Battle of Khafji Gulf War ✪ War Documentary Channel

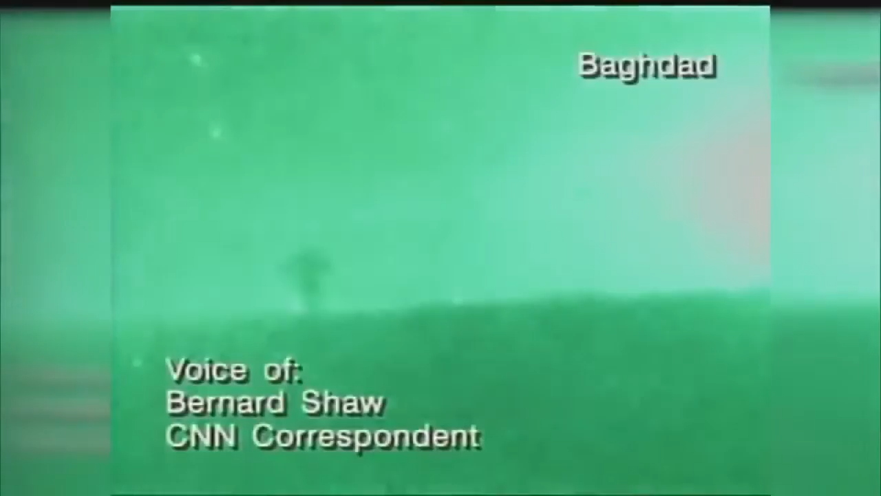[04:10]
The skies over Baghdad have been illuminated. We're seeing bright flashes going off all over the sky. Just two hours ago, Allied air forces began an attack on military targets in Iraq and Kuwait.
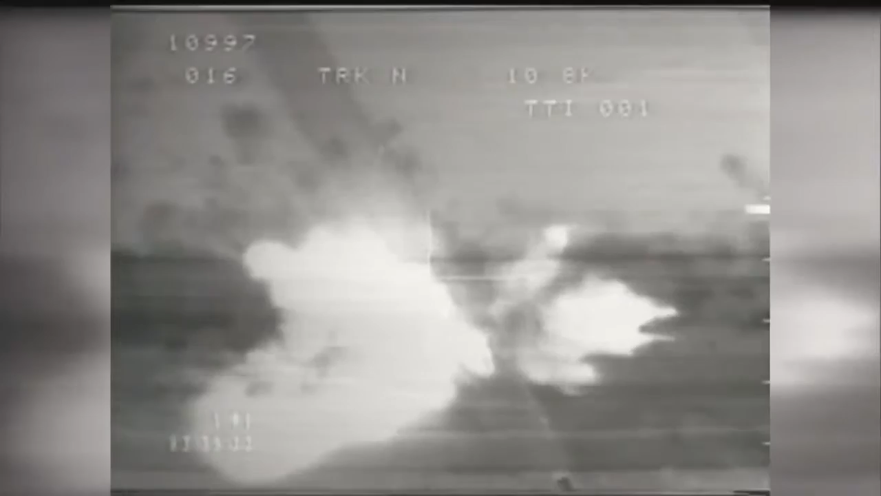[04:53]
And then we're going to kill it. I'm now going to show you a picture of the luckiest man in Iraq on this particular day.
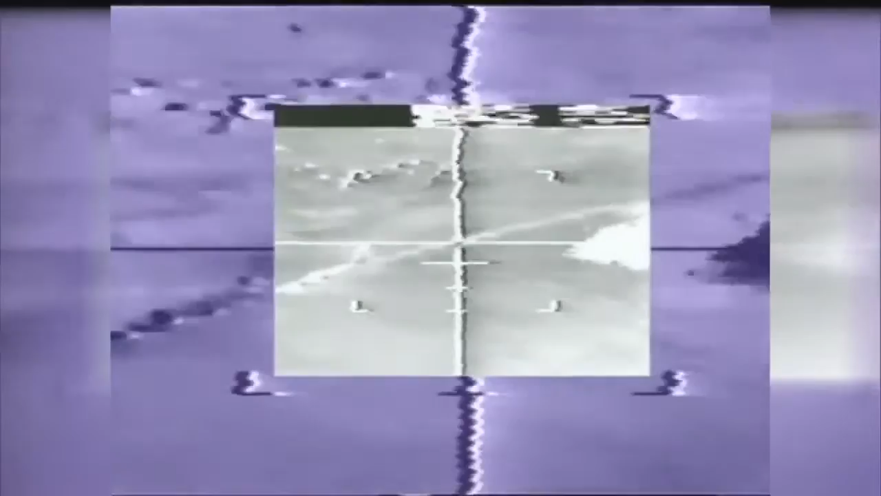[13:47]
That's a firm. All bunch of vehicles. I'm sitting up for bombs.
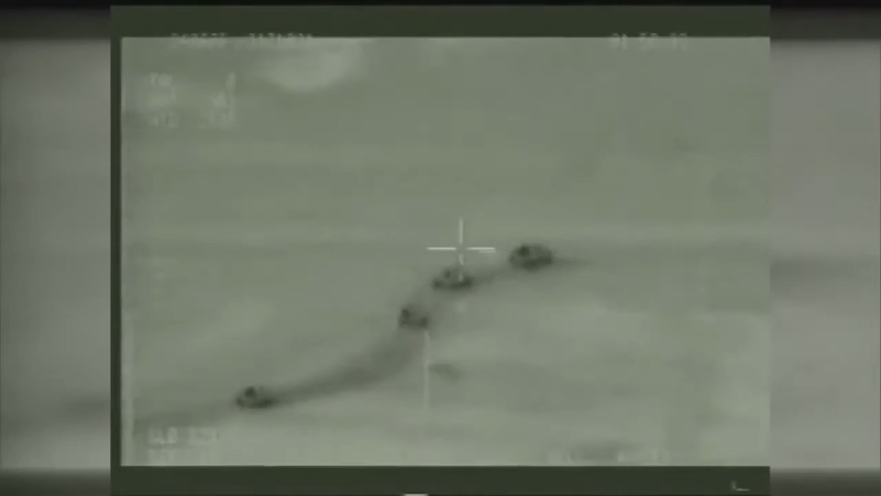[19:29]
but Joint Stars identified the rear elements of the Iraqi army moving to penetrate coalition lines.
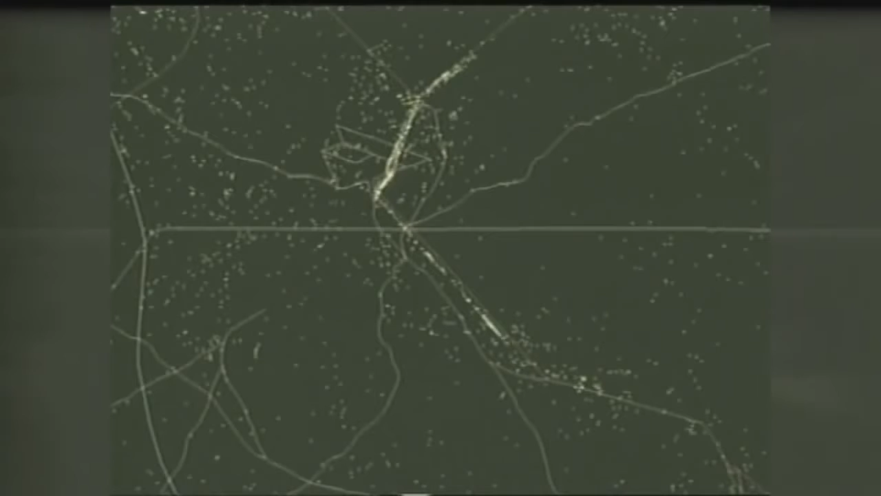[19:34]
Coalition aircraft were quickly redirected by the Joint Force Air Component Commander to halt this potentially disastrous Iraqi offensive.